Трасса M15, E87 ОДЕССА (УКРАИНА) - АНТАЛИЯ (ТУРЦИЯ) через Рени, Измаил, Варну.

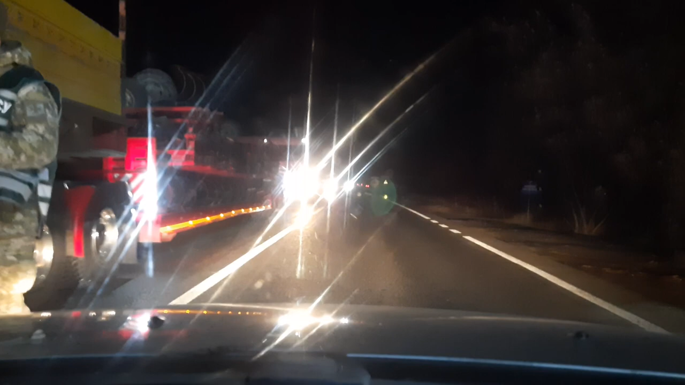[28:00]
Хочу першим, першим цим перейти. Так, може, там є парковка. Дякую, дякую. До побачення. Пересек границу, можно сказать,